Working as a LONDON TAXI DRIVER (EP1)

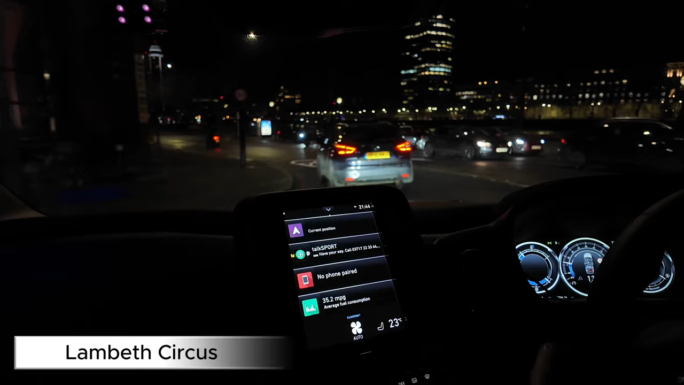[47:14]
So as we set our customer down here on the left on Albert Embankment, for Putney we're just going to stay south of the river the whole way.
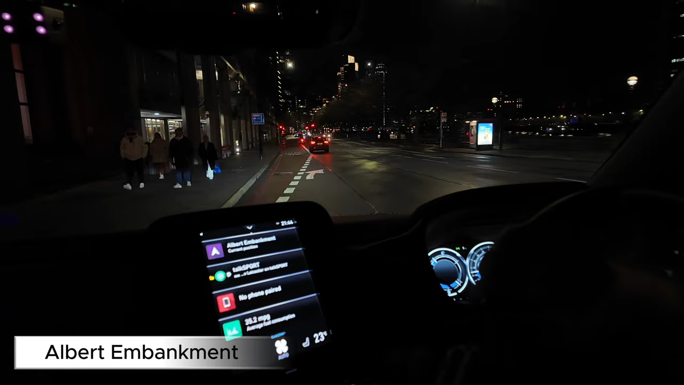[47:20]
Just going to get ourselves a head up to Vauxhall, go Nine Elms Lane, Battersea Park Road past the power station, and then it's pretty much a straight route all the way to Putney.
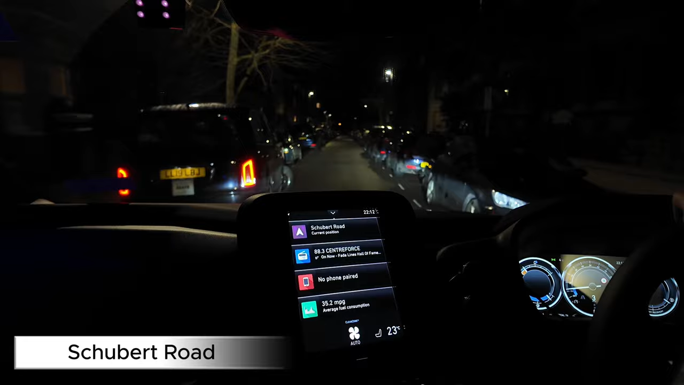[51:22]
As soon as we get a left here onto Oak Hill Road, we're going to set our customers down on the right hand side. This moment of the video, I just want to say thank you very much for watching. If you watched all the way through, it is my first video on YouTube and there will be more coming in the future. If you have liked it, please hit the like button.